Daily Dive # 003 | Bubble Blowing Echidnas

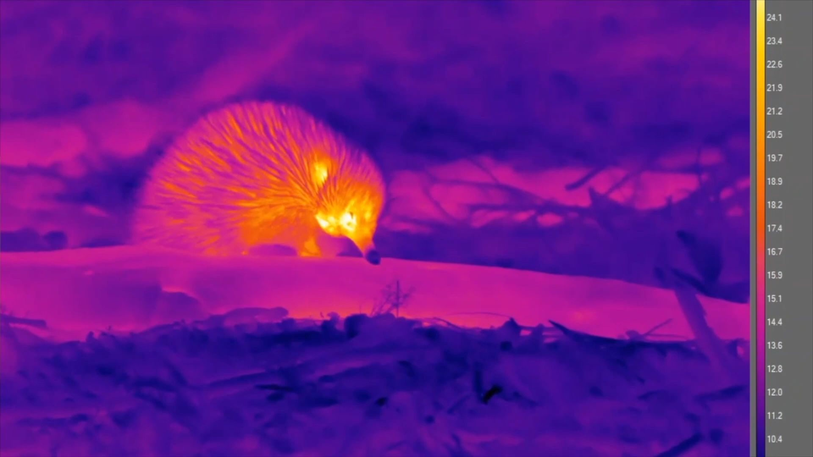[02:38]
So we went out with a thermal camera, and we were able to take thermal video of our echidnas, and we found the tip of their nose is really cold.
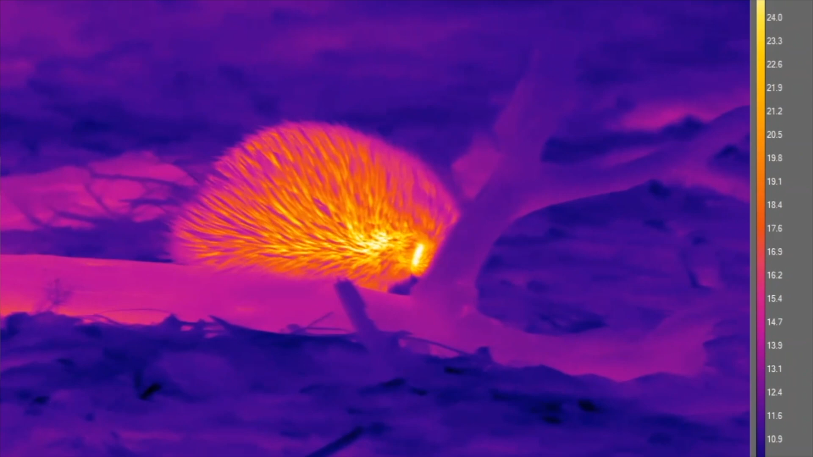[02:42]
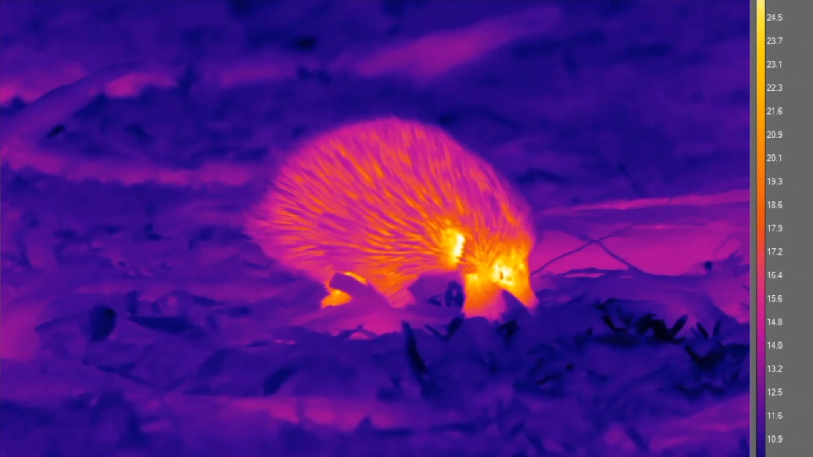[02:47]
And the tip of their nose has a big blood sinus, so it has a big, almost like a balloon of blood sitting in the tip of their nose.
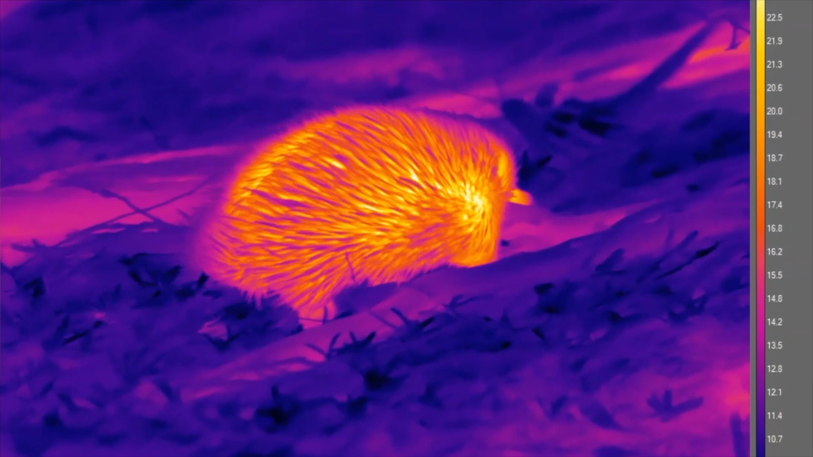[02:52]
And what they do is they blow bubbles from their nose, which burst over the tip of their snout,
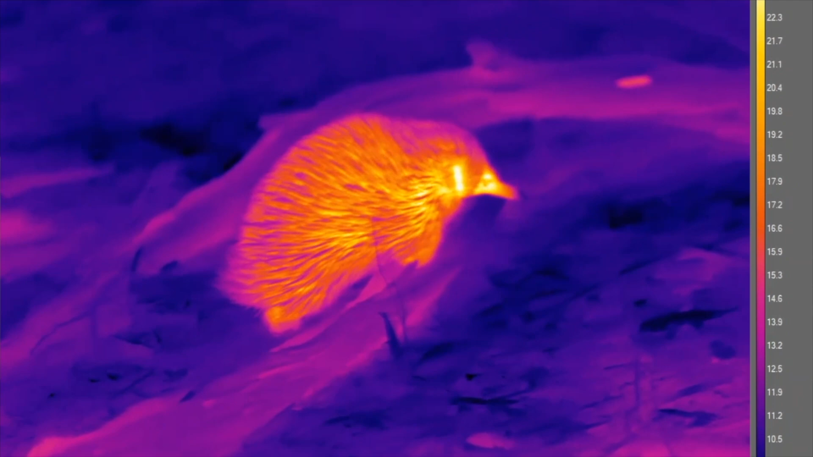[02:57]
and this cools the skin above the blood sinus and lets them dissipate heat or lose heat through the tip of their nose.
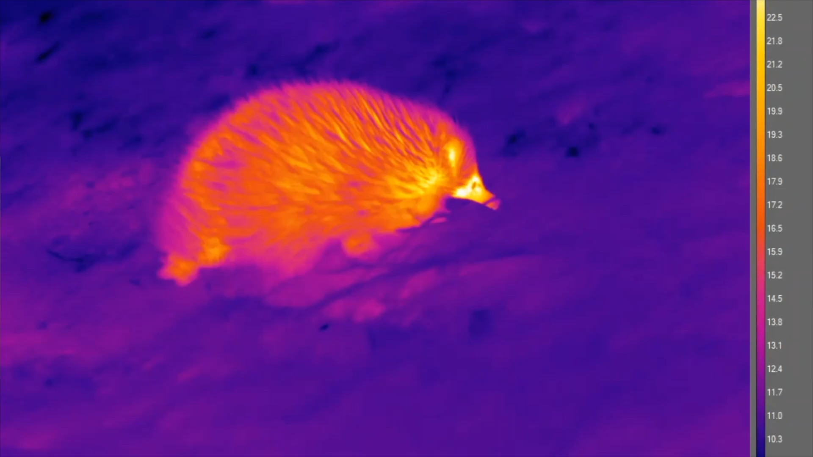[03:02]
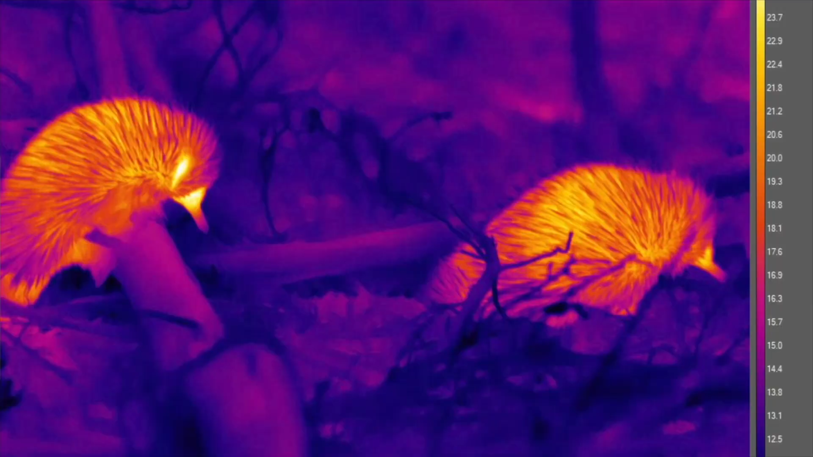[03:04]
So we observe them out and about, behaving naturally at temperatures a couple of degrees higher than what's previously been considered to be lethal for echidnas.
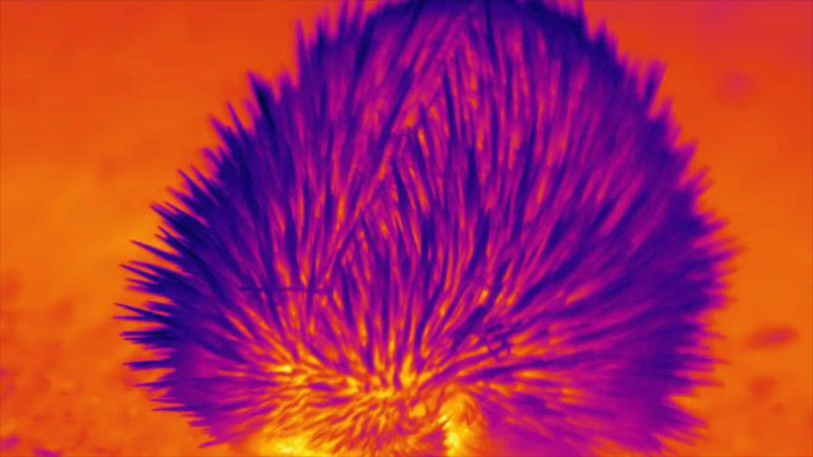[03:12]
So they can clearly tolerate these temperatures,
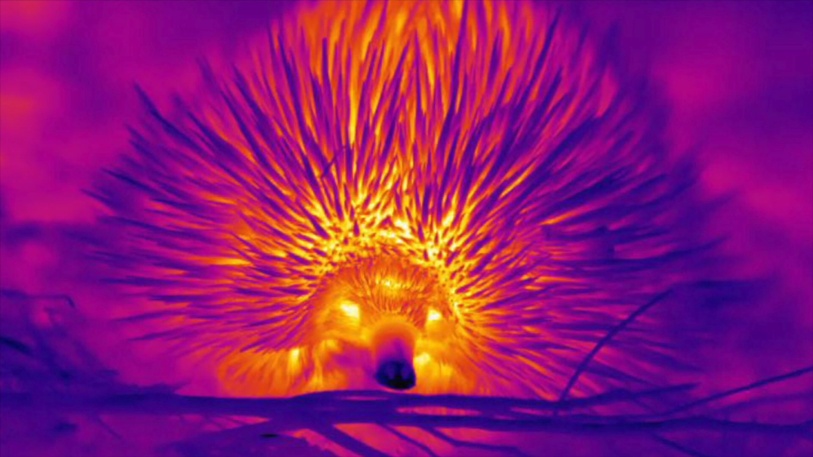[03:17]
and we're actually active and foraging quite normally and looking pretty happy and able to cope with those higher temperatures.
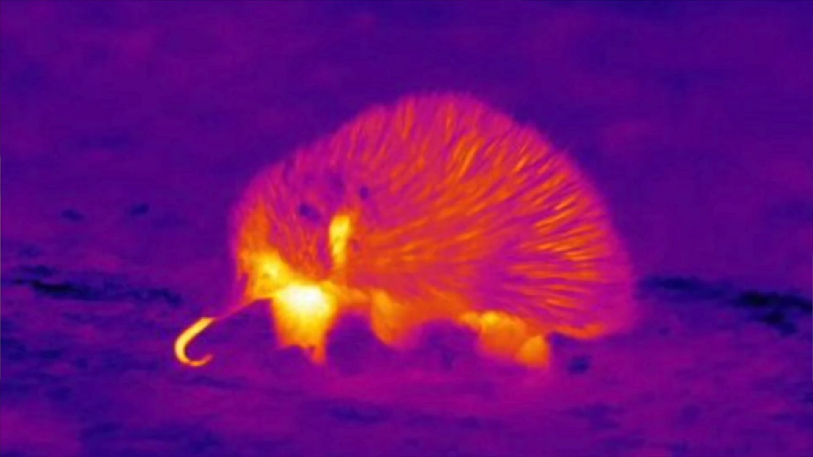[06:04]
and when we spot one, then we stop and we film it with our thermal camera.